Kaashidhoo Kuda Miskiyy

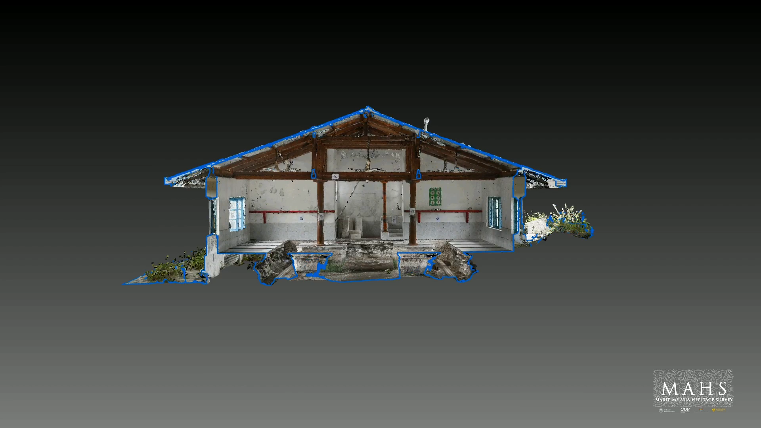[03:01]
that they wanted to keep that sacred space of their own prayer house in very good condition.
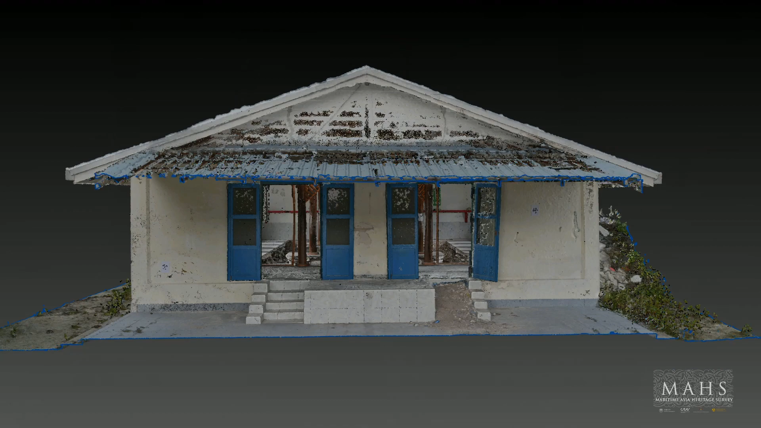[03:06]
So when we arrived here, we were able to see this very finely carved coral stone foundation carved out of a fine-grained coral known locally as hiriga.
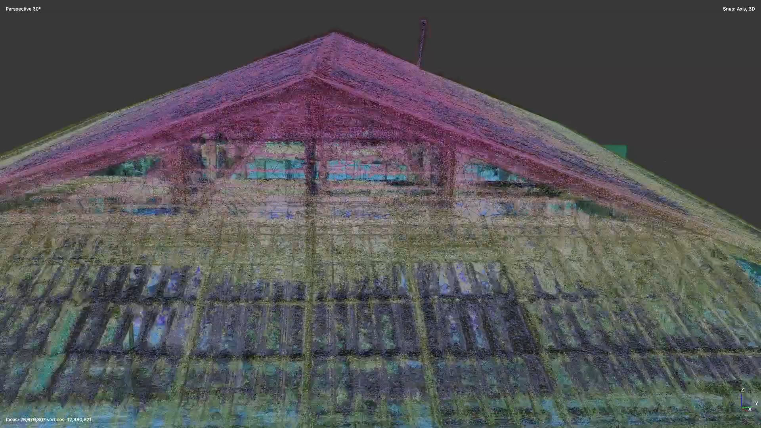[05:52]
a LIDAR scan for a very precise rendering of the foundation stones,
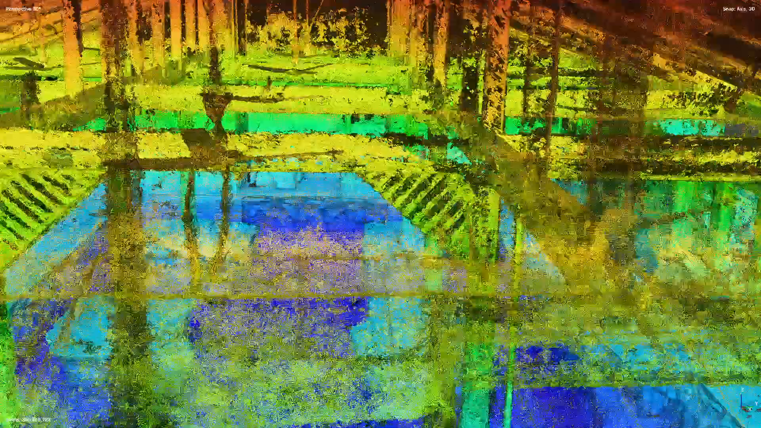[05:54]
some detailed architectural drawings and a floor plan,